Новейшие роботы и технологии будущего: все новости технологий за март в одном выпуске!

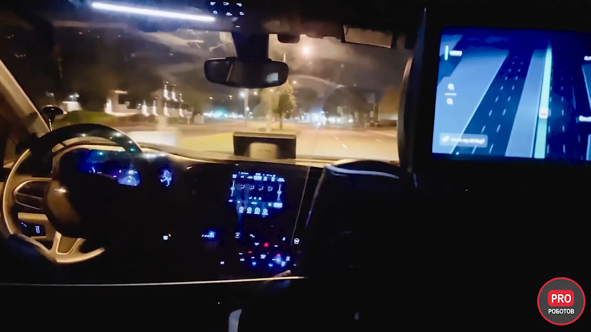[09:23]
На видеоэксперимента заметно, что робот-такси Веймо, в отличие от Тесла, избегает более опасных поворотов налево на нерегулируемых перекрестках. Вот почему машина выбрала более длинный, но более безопасный для себя путь. В итоге обе машины хорошо справились с маршрутом, прекрасно визуализировали обстановку вокруг себя и двигались плавно без резких разгонов и торможений. Также ни один из автопилотов не нарушил правил дорожного движения и реагировал на знаки.